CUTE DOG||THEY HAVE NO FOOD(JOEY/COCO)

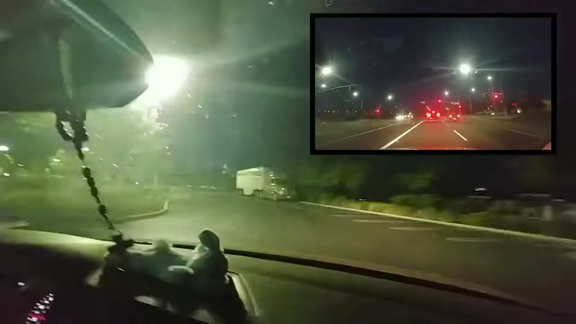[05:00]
Ito na kami sa Costa Magpapaggasulina pala kami Sarado na yung Ay,
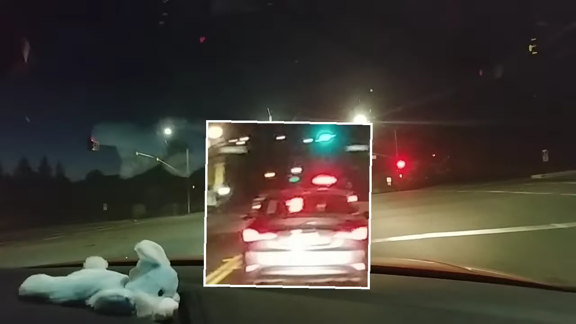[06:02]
May nga ano May nga kumakain Doon sa restaurant Sa taas